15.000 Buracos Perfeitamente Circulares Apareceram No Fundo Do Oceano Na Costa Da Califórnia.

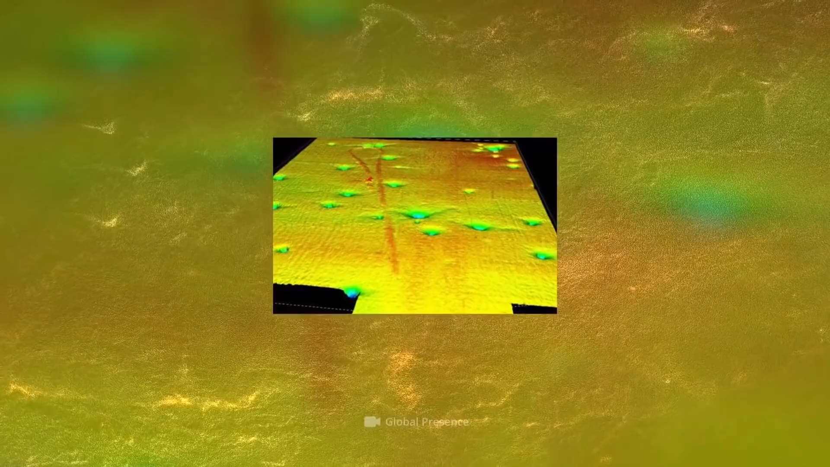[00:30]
Mal tivemos tempo de diminuir essa loucura quando milhares de buracos perfeitamente circulares foram encontrados pontilhando o fundo do mar. E dessa vez não podemos suspeitar de nenhum dos possíveis culpados anteriores.
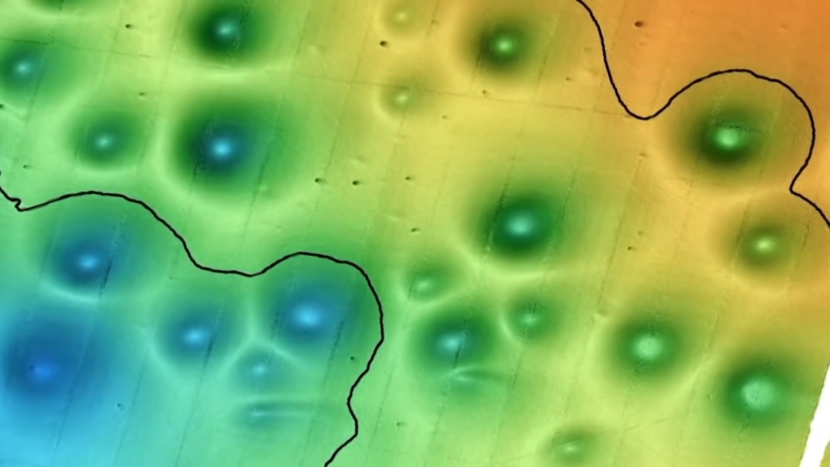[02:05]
De acordo com pesquisas, os maiores buracos não mudam há mais de 50 mil anos, ou seja,